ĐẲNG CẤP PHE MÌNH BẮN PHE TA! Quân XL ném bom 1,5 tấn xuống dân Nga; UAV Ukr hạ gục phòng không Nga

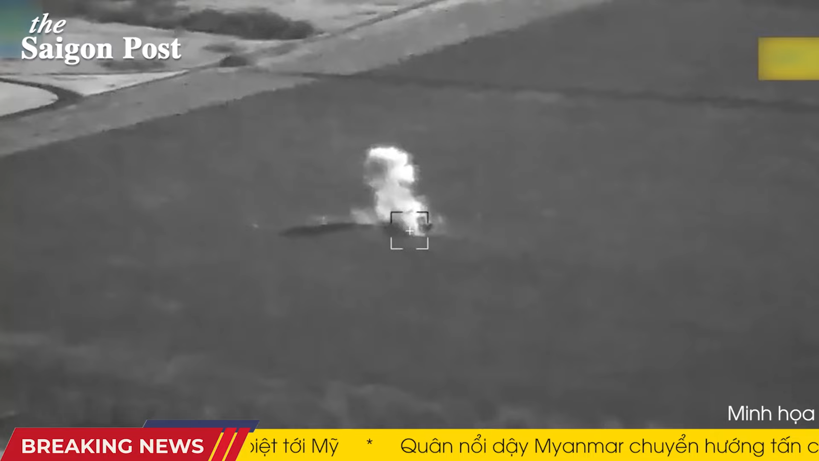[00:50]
ngày 9 tháng 4, tập kích hệ thống pháo hỏa tiễn phòng không 2S-6 Tunguska của Nga, gây ra hỏa hoạn và làm tổ hợp hư hại nghiêm trọng.